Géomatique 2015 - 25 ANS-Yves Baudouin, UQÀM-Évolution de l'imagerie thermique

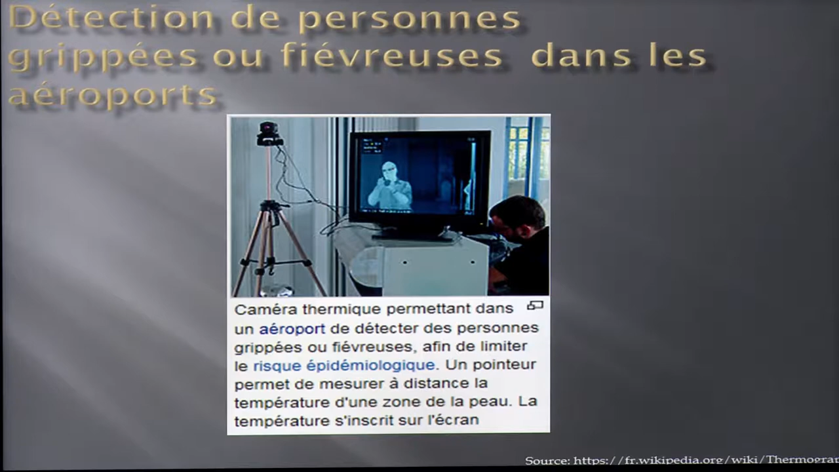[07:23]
D'ailleurs, ce que vous avez des risques épidémologiques, effectivement, on peut faire l'infraction de température des passagers, ceux qui semblent présenter une température hors normes, mais effectivement, ils se font épinglés. Donc, on ne sait pas que ça sert à ça. Ça sert...
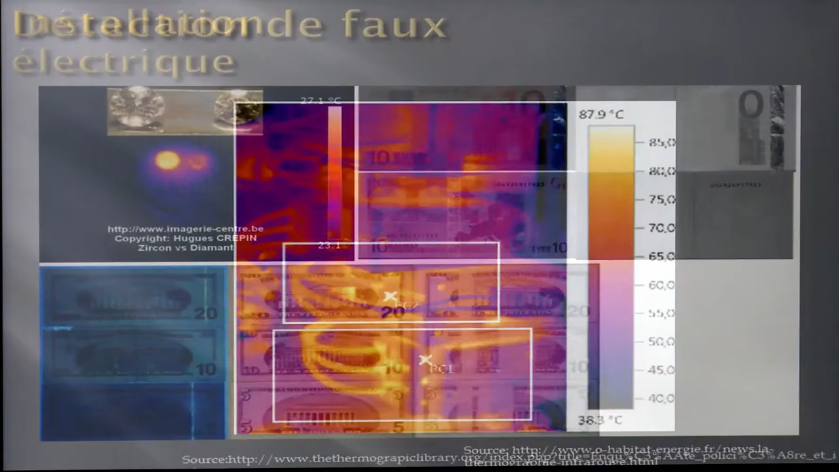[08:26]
Ça sert dans l'industrie électrique, électronique aussi, pour être capable de détecter les pièces effectueuses.
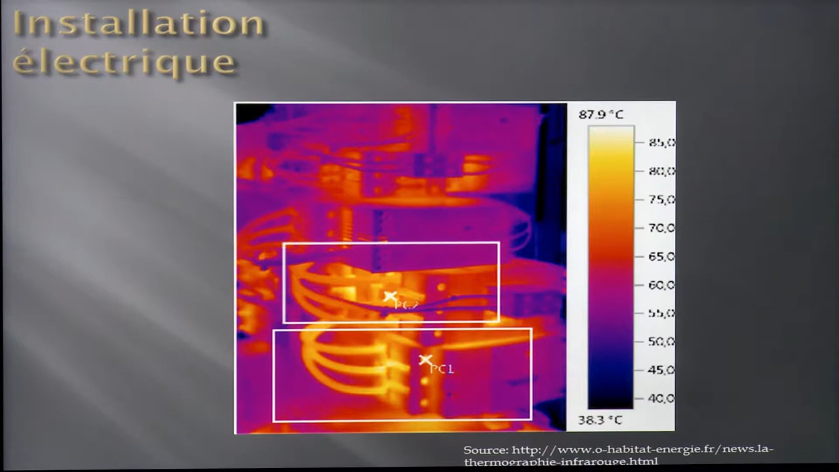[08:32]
On screen: scale top 87.9°C, scale bottom 38.3°C
Avant de démonter un appareil, on regarde ce qu'il y en a. Des fois, ça peut être pratique, c'est notre propre propriété, pour être capable de voir ce qui se passe avec certains appareils.
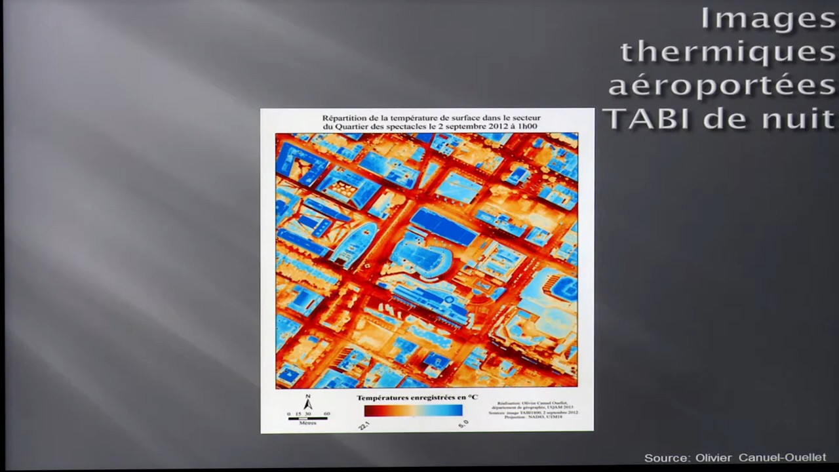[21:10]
aéroportée, thermée, quasi, du secteur du, vous avez ici le pavillon canadien du Cannes, vous avez, quand c'est des spectateurs dans le même secteur, ce que vous voyez, c'est qu'on a fait un agrandissement, on augmente la résolution, on augmente la dimension ici du pavillon Péca, et après ça, on va changer, on va aller chercher
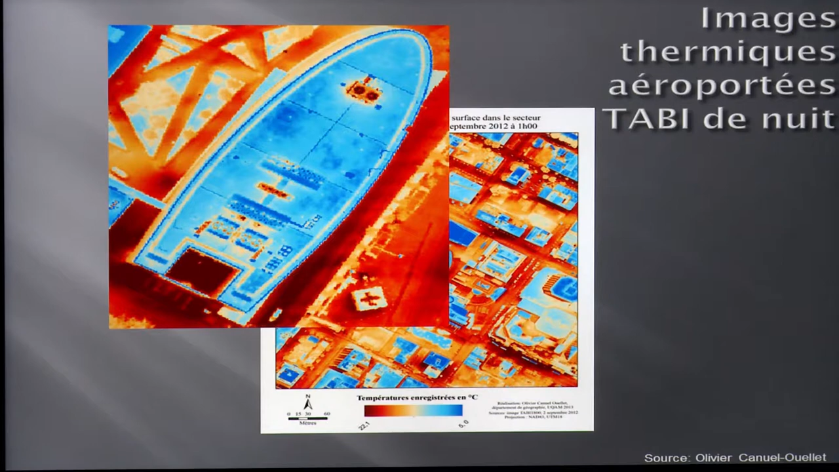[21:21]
le système de ventilation sur le toit, donc, vous êtes capables maintenant de détecter les élèves de rebâtissement sur le bâtiment,
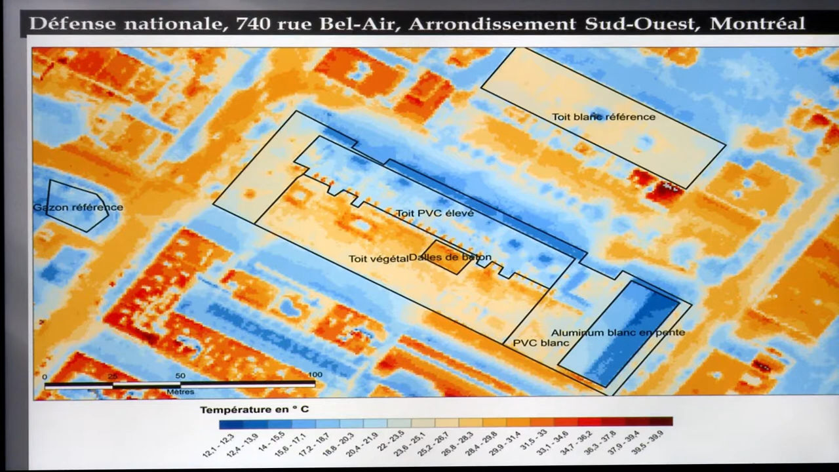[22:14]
on le décompose par petits morceaux, et de là, on est capables d'aller chercher
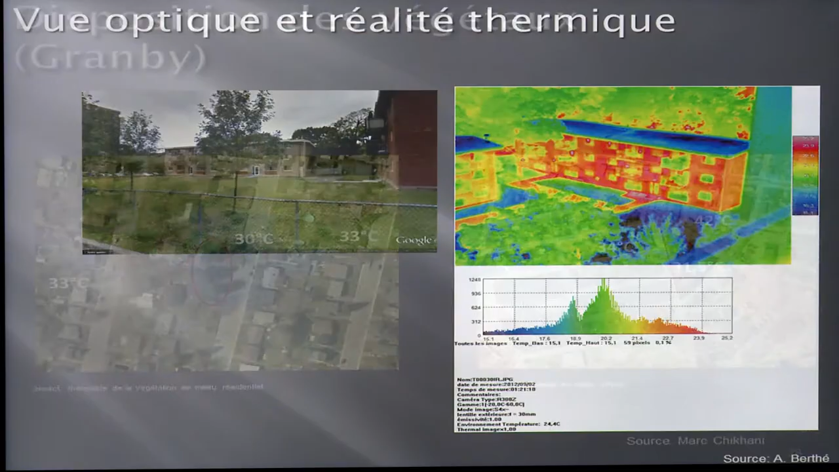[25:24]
attendez, une caméra thermique manuelle terrain. Nous, on l'utilise dans le cadre de nos projets. À Paris, ils l'utilisent depuis longtemps. À Paris, ils ont fait la même chose qu'avec Street View. Ils font une mission aéroportée et ils mettent sur leur camionnette une caméra thermique et qui va se lâcher, qui va chercher simultanément la température du bâtiment.